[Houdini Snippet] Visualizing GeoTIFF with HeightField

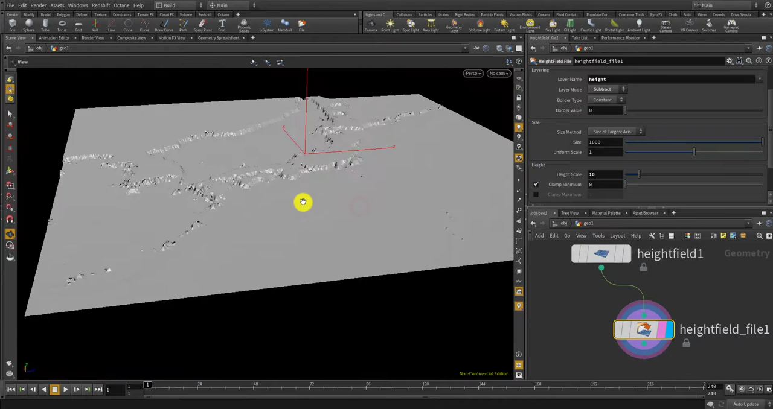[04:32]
surface so let's set the height scale a little bit more higher now it I can see some differences differences but the edge of the Japan surface terrain is a bit too jaggy so I would like to make the resolution a bit more high
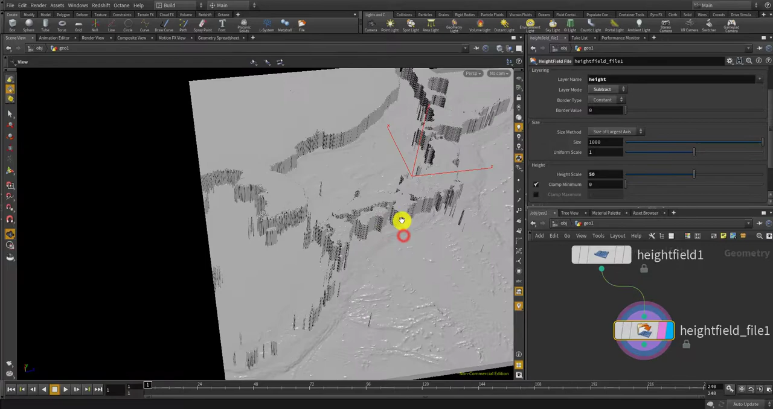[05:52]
or more like 20 me okay should be
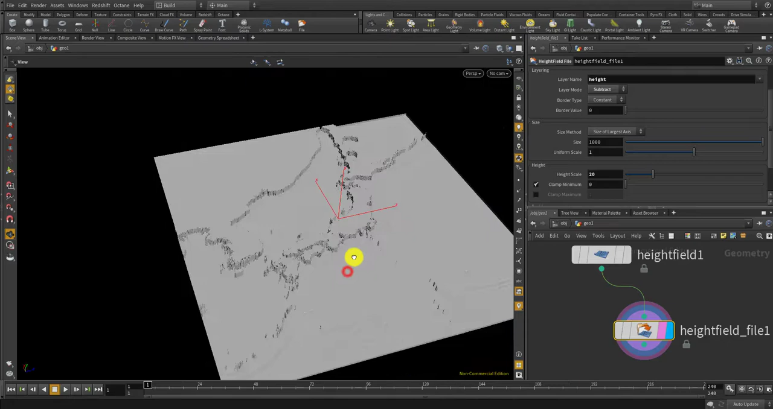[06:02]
good and let's visualize this visualize the height field using the height field visualize
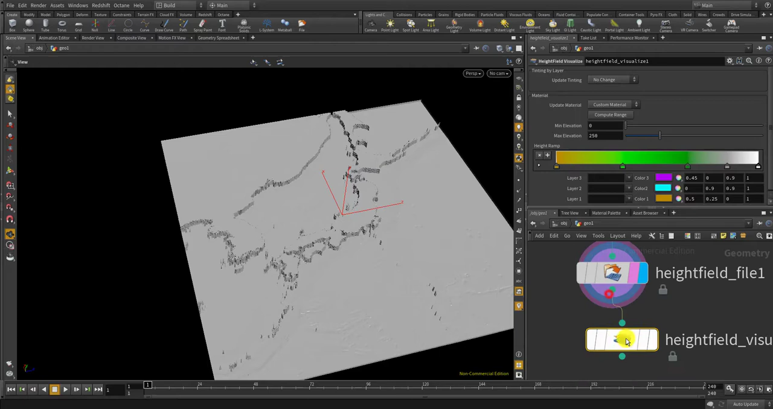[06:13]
and you can set the color of the
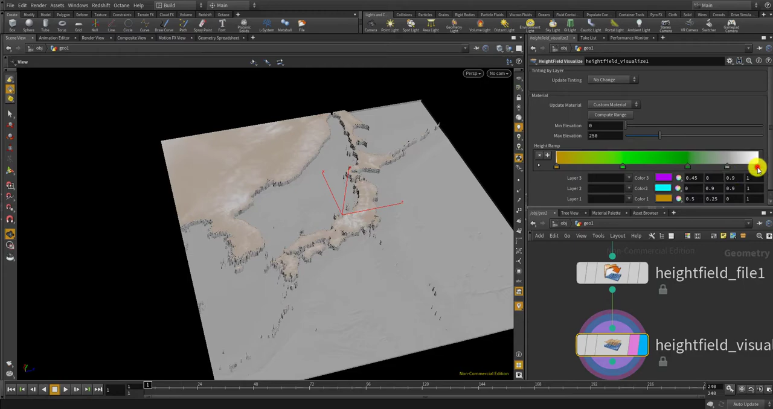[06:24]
ocean to be blue oh and I have to set the max elevation the same as this one height scale so I'm gonna copy this parameter and paste
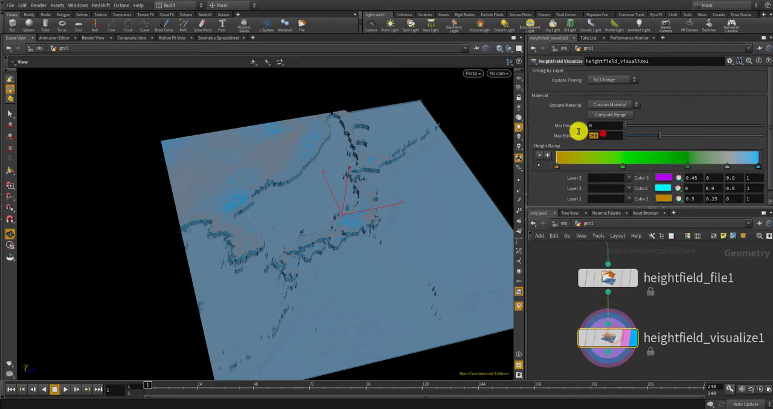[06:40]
it here okay now this should go this
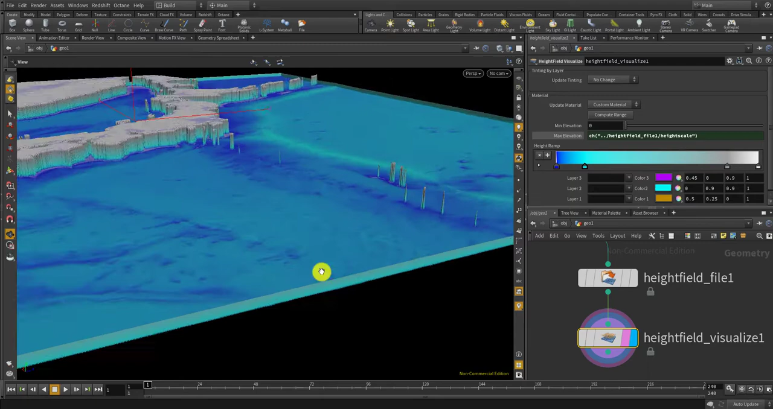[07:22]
uh visualized with the volume um since the height field itself is a volume so
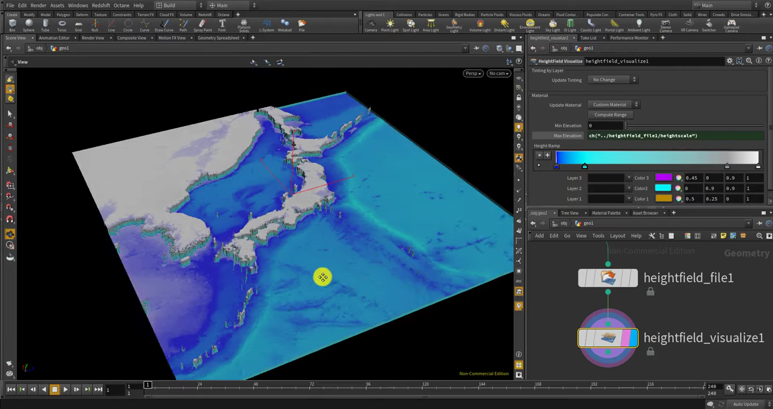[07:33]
if you want to use it as a geometry I mean like polygon that you can maybe maybe 3d print or something then you want to convert it into polygon